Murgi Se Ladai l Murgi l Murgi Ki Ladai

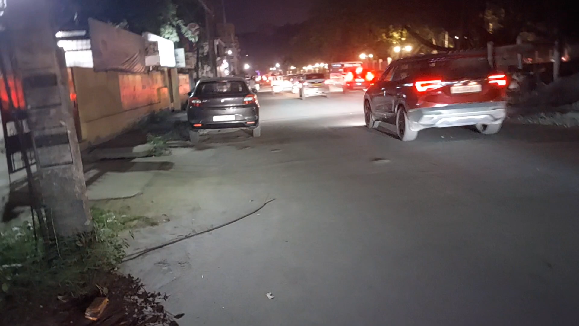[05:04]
तो आया हो तो पता नहीं, आज बहुत ट्रैफिक जाम है, आज दिन भर जाम है,
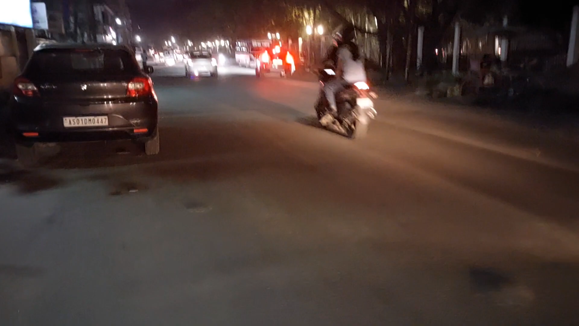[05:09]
तो ये रोड खाली रहता है, आज यहाँ पे भी ट्रैफिक है बहुत ज़्यादा।
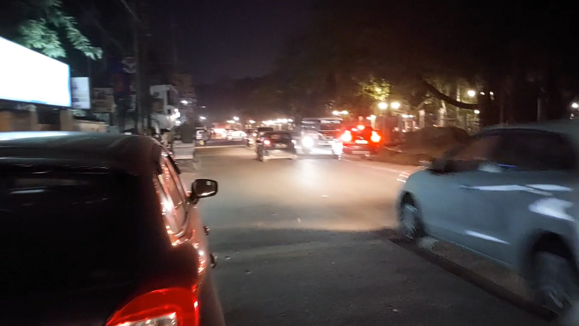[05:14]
तो गाइस देख पा रहे हो कितना भयंकर ट्रैफिक है अभी।